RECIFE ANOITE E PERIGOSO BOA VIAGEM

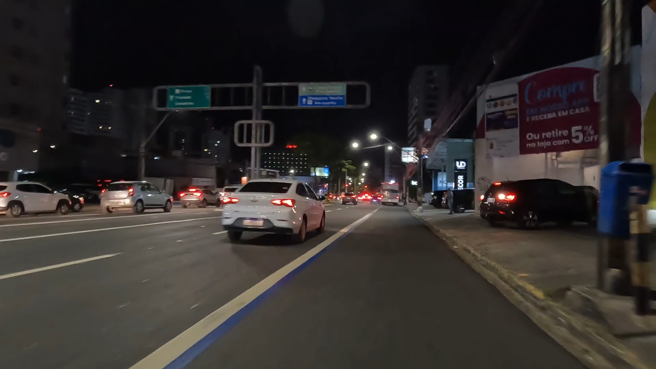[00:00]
Boa noite, hoje estamos no bairro de Boa Viagem, aqui estou na avenida Engenheiro Domingos Ferreira Nesse
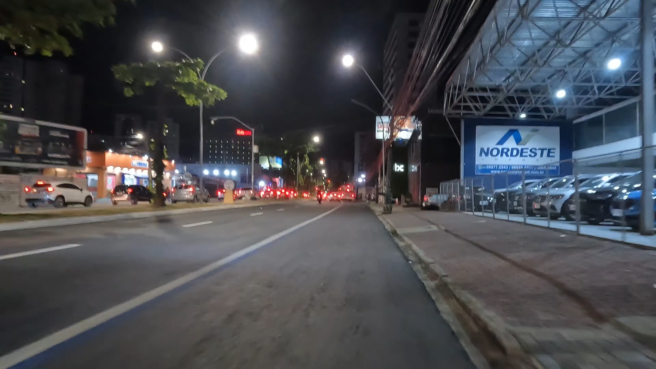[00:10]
passeio que levar até a igrejinha Nossa Senhora da Boa Viagem Veja como a noite está tão linda e bela e maravilhosa
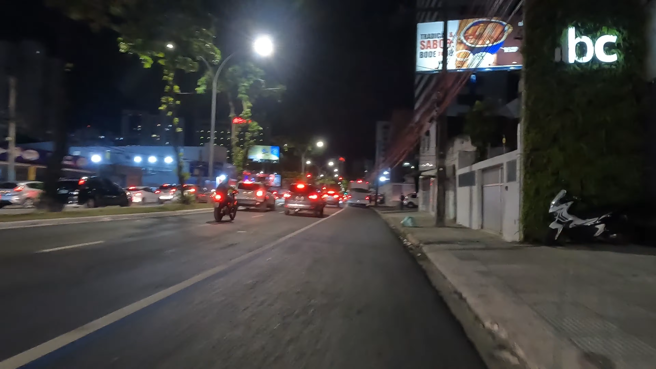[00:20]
Vamos aqui com esse passeio, que realmente é um pouco complicado passear a noite pela cidade do Recife Não só pela cidade do Recife, né? Qualquer lugar do Brasil Principalmente o trânsito do Recife, é péssimo, caótico Nesse momento é horário de pico,
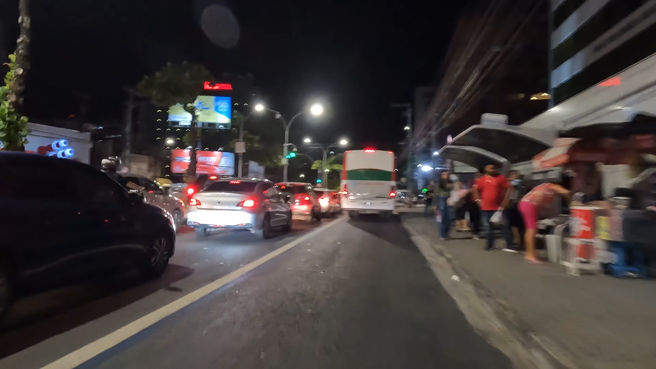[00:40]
não fica complicado mais ainda Principalmente você que está de bicicleta Tento prestar muita atenção
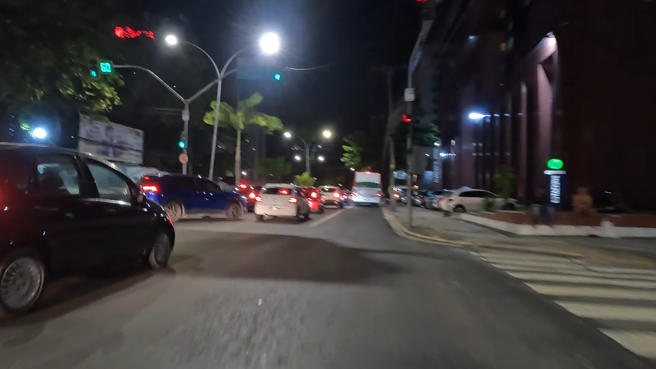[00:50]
Nesse local que eu estou é a faixa exclusivamente para ônibus Estou saindo do Norte em sentido Sul Que bom que os carros não passam muito aqui, né? Nessa faixa aqui é exclusivamente para ônibus Aí você vai matar a sua saudade,
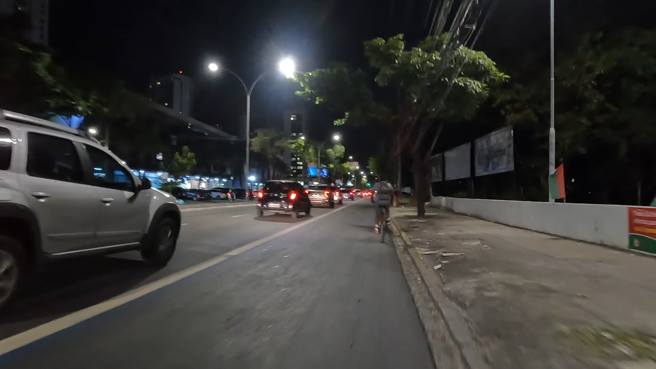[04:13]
Aqui a minha direita é a Via Mangue Aqui a minha direita é tudo Mangue meu amigo, depois da Via Mangue é tudo Mangue Não pode fazer é difícil caso por esse lado aqui da direita Por isso que boa viagem não cresce, por essa causa né Tem que preservar o Mangue, é muito importante
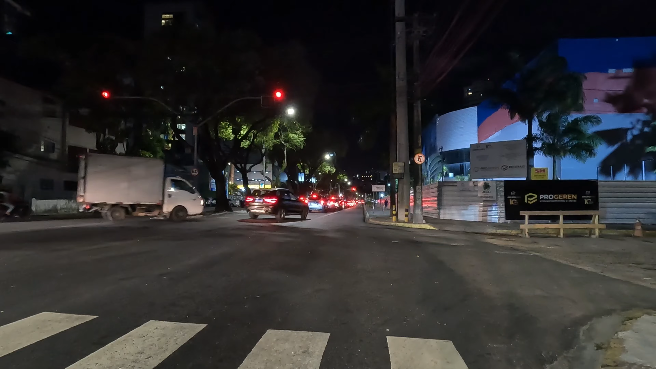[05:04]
Rua Arthur Muniz Rua Arthur Muniz
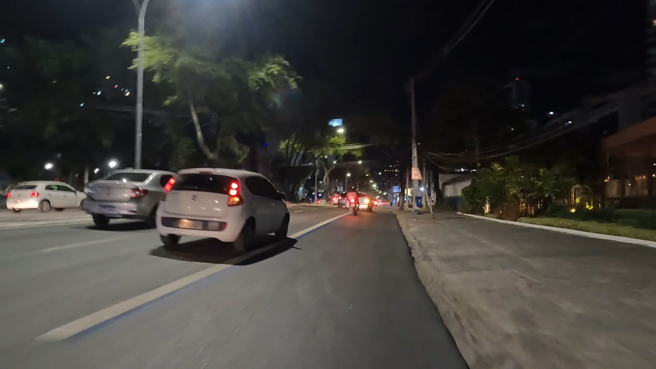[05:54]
Aqui no caso este é o primeiro jardim de boa viagem Essa localidade é a Ana Camelô da Silva Mais para frente é o segundo jardim, né? O segundo jardim é o mais movimentado Não sei se o homem quer passar ou não e vem aí atrás de mim
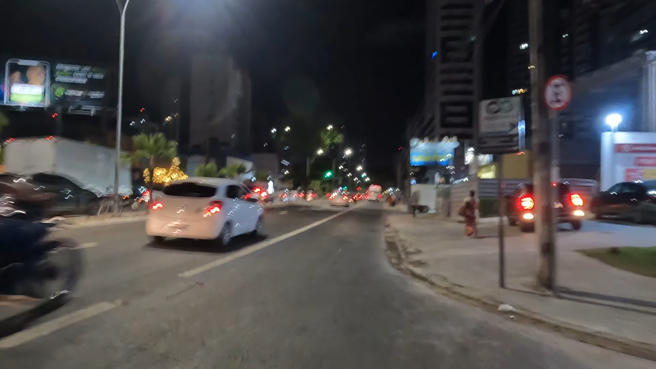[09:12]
Ainda bem que a pessoa que vinha atrás do carro Estava prestando atenção, isso não ia passar por cima dele Caramba, que situação Parece que o negócio lá que enganou nele Poxa, complicado Precisa prestar muita atenção,
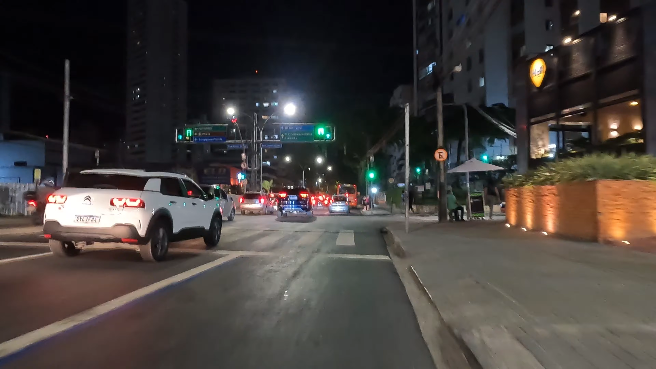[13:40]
Isso aqui tem que choque que existe O melhor acesso para dar a praia é a Avenida Bruno Veloso Acesso à Zona Oeste E para a Zona Oeste é a Rua Padre Caracucilho Para a direita tem uma academia
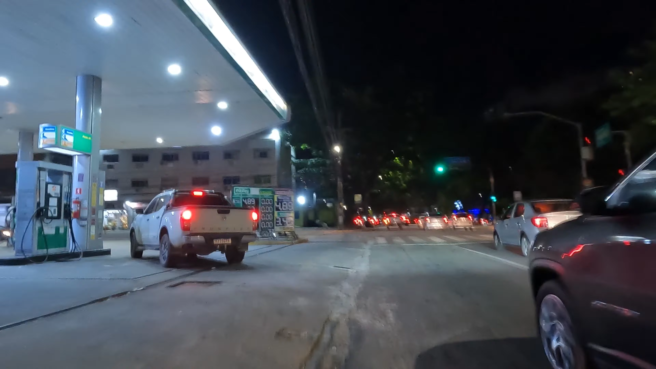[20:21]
Aqui no caso eu vou entrar na contramão, vou seguir do zona leste.